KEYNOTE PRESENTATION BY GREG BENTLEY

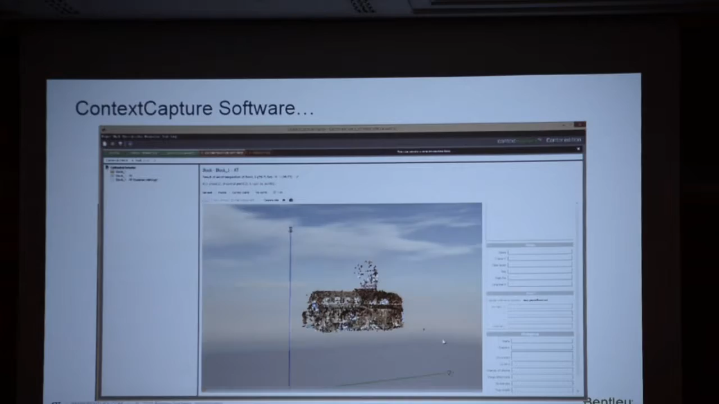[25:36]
you to confirm this is where it has worked out the photographs were taken from their angles and so forth and if you press the button it's going to go on to solve for the reality
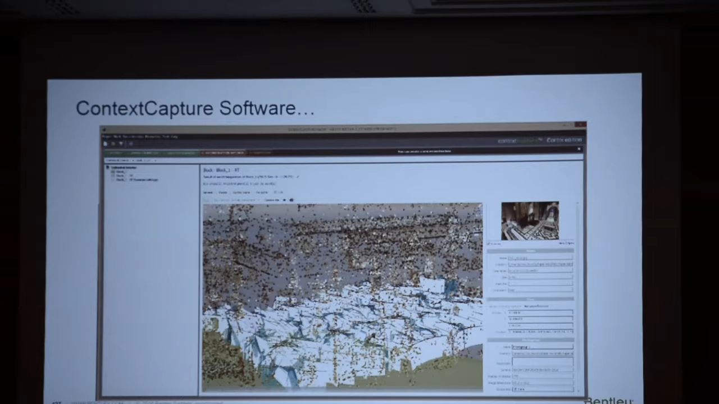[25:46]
mesh the 3d model uh that's created from
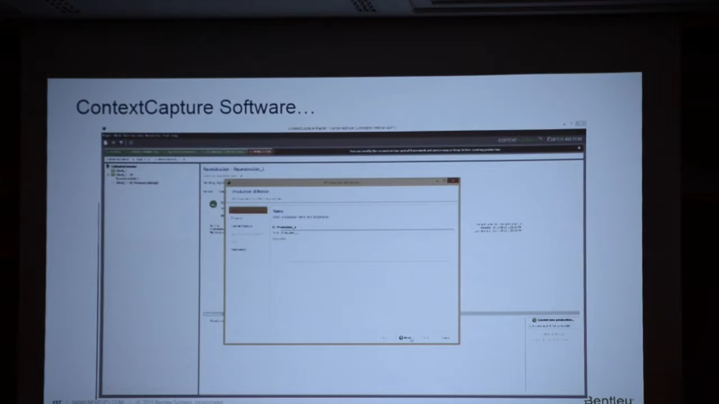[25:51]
that from those photographs and it may process for a few hours or you can do it faster uh in a cloud service and produces now not
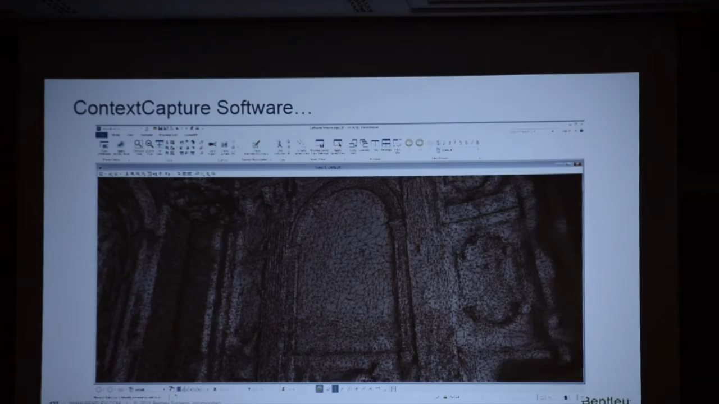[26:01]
a point cloud which is dumb and large but an elegant mesh that is the basis as we'll see for engineering
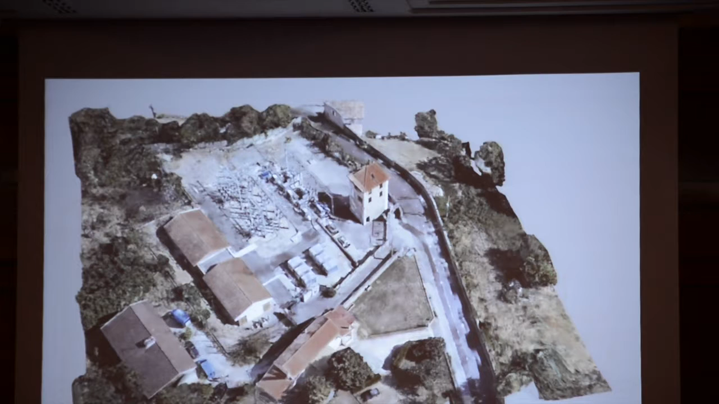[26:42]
to our brownfield reality of our infrastructure so this is a substation in france so in a few minutes from a uav a drone 286
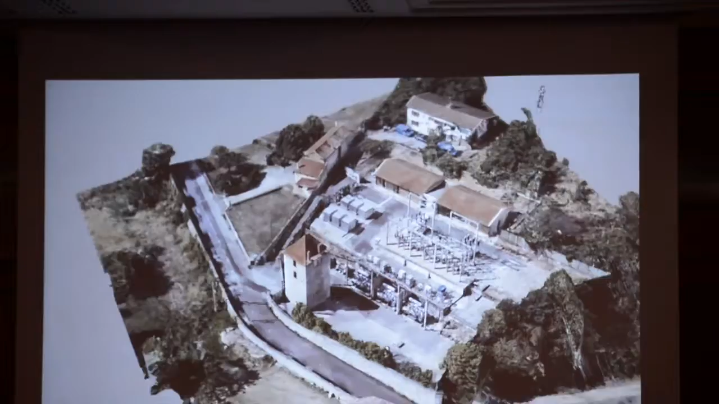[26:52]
images were taken and they were supplemented by walking around on the ground and taking 180 shots from a camera on the ground and then a
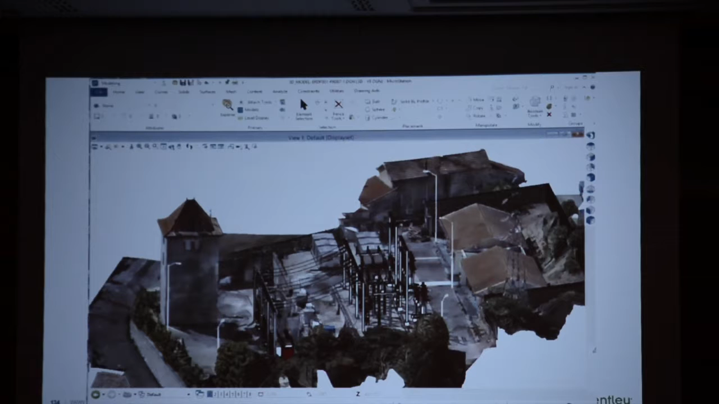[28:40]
improved the substation while we're at it let's harden it it sits outside paris with
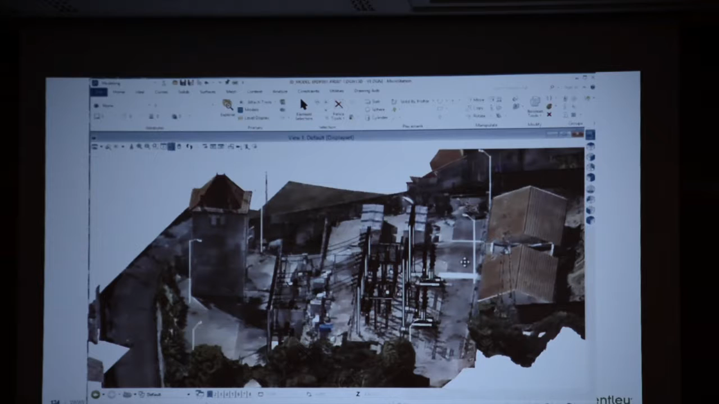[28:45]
uh with some lights and and fences and so forth but all in that same environment where we started with a brownfield uh reality modeled it have always an up-to-date match for continuous survey and inspection and where the intelligence
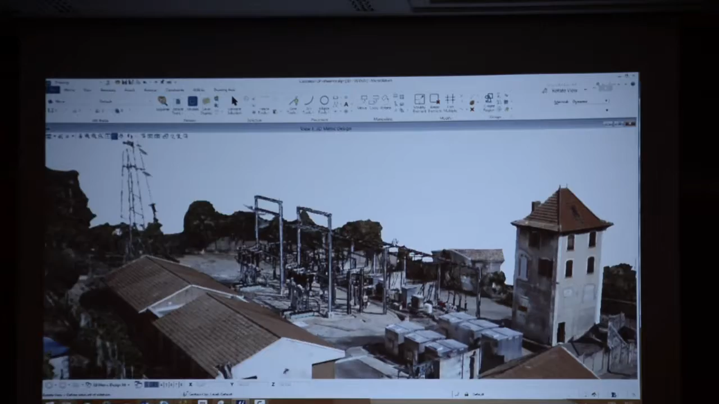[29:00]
about what we've added to it our digital engineering models are there as